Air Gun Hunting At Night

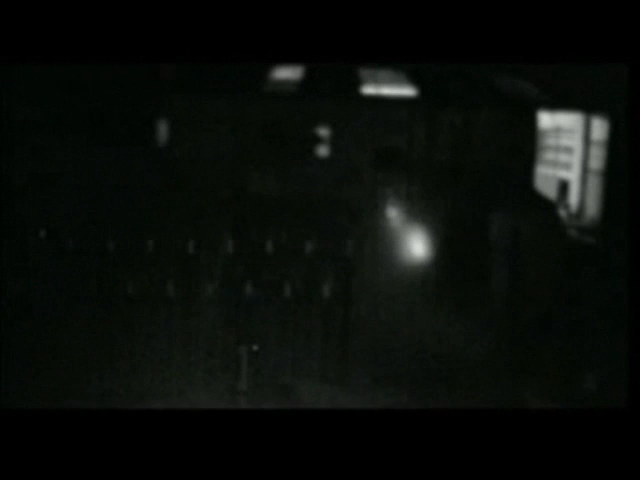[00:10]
The torch is a Maglite 2C cell, and for this particular clip we have introduced a smoke machine. This makes the torch beam clearly visible.
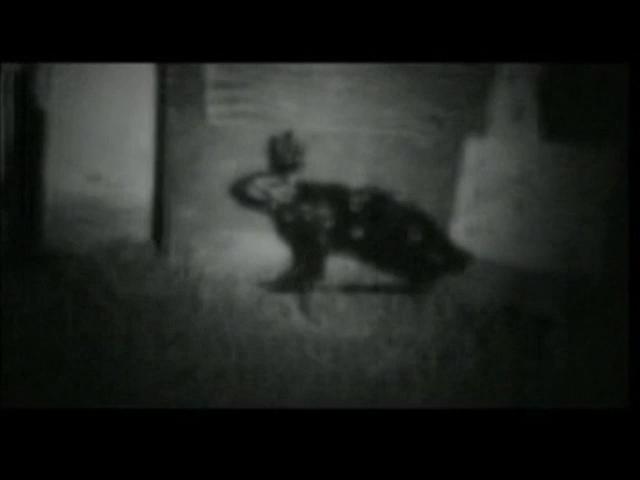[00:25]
That rabbit is a measured 25 meters from the marksman.
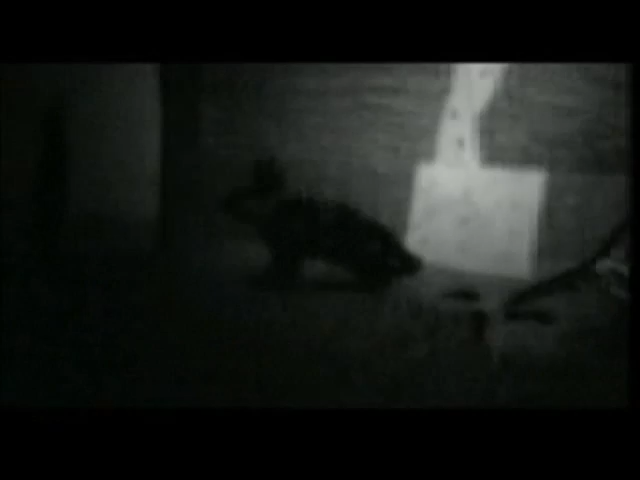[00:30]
With an adjustable and accurate beam, the rabbit is an easy target, along with any other targets.
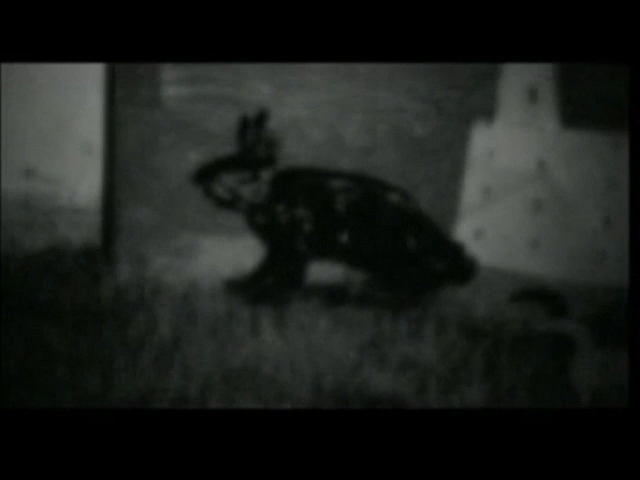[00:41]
So when you're in the field in total darkness, a target may be quickly identified and shot. There's the target.
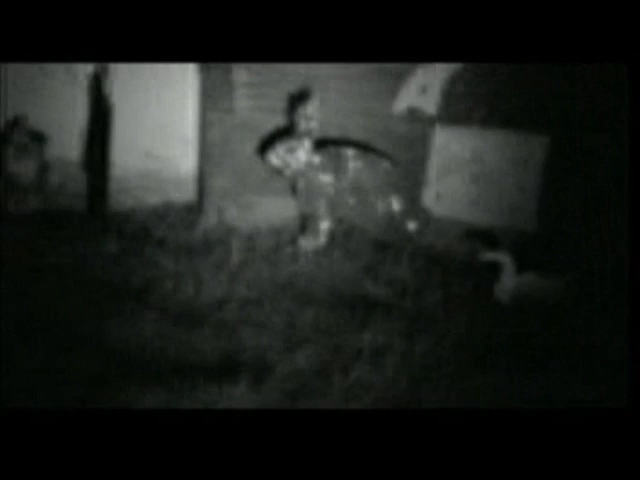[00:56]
At 25 meters, it's an easy kill. And once again, down it goes. The smaller squirrel beside it, clearly visible in the sights, is also another kill.
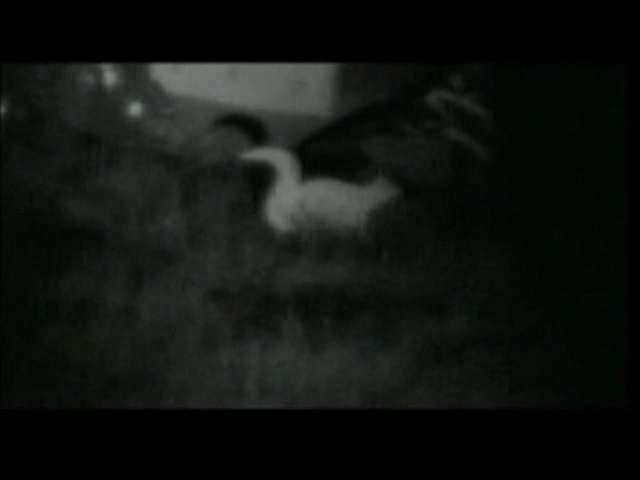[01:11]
Turning the camera around, I can see the source of the torchlight 25 meters away from the target.